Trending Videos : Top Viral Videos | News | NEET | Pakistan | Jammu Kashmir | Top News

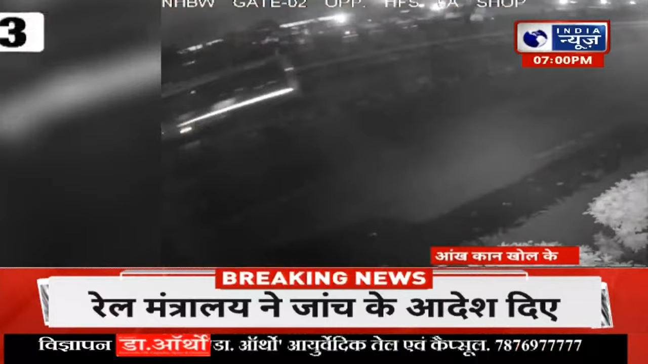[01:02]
गुजरात के सूरत में ट्रक ने बस और कार को टकर मार दी घटना इच्छापोर के पास हुई यहां रॉंग साइड से आ रहे ट्रक ने पहले बस को टकर मारी ट्रक की टकर से बस घूम कर डिवाइडर पर चड़ गई और सामने से
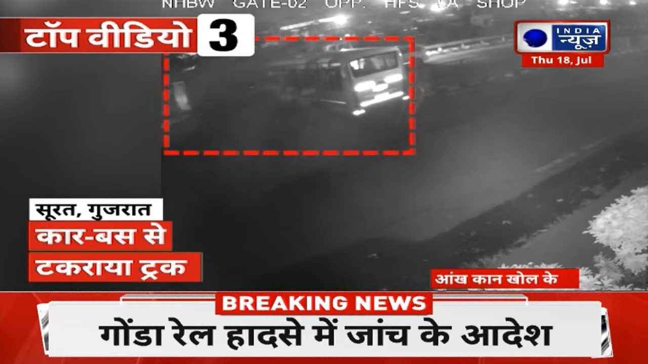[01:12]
आ रही कार से टकरा गई मौके पर मौझूद लोग डौड कर पहुंचे और घायलों को अस्पताल पहुंचाया इस आजसे में करीब 20 लोग घायल हो गए